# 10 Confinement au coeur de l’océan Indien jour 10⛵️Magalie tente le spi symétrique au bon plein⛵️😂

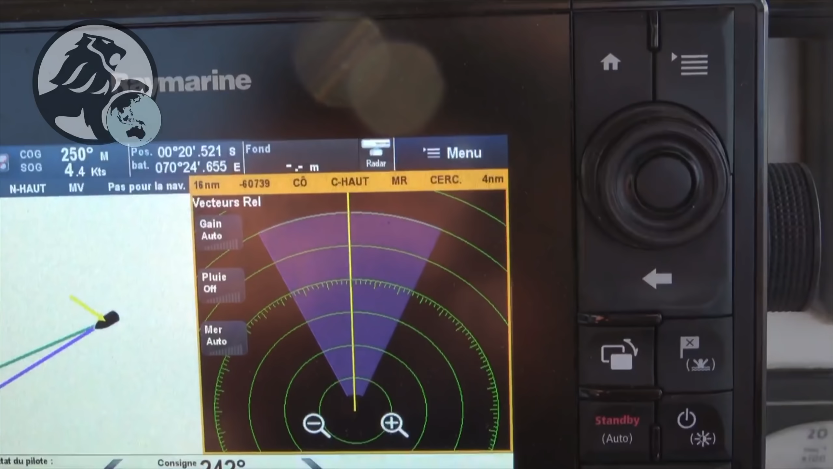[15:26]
Donc, méfiance, merde, à tomber de la nuit. Méfiance.
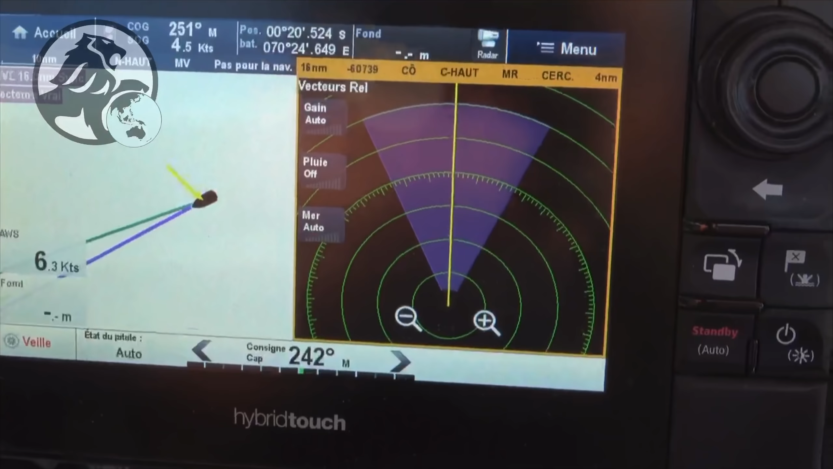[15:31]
Voilà, le soir, une fois de plus, je vous l'ai dit, la loi maritime,
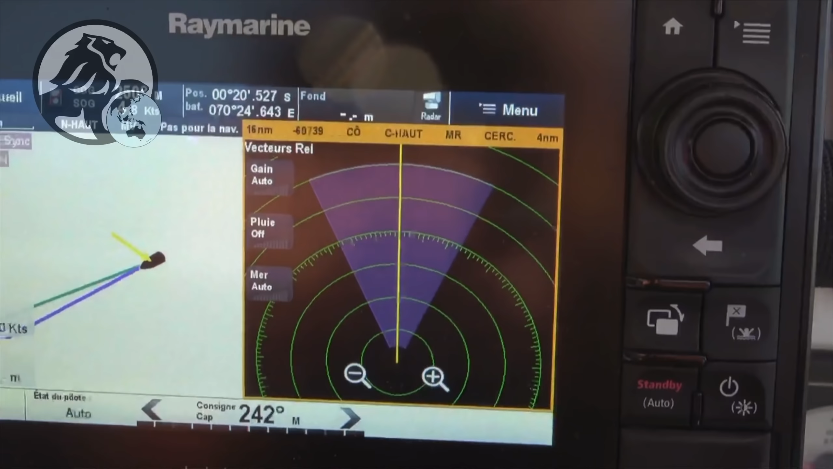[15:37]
il n'y a rien de toute la journée, et le soir, d'un seul coup, ça apparaît comme par enchantement.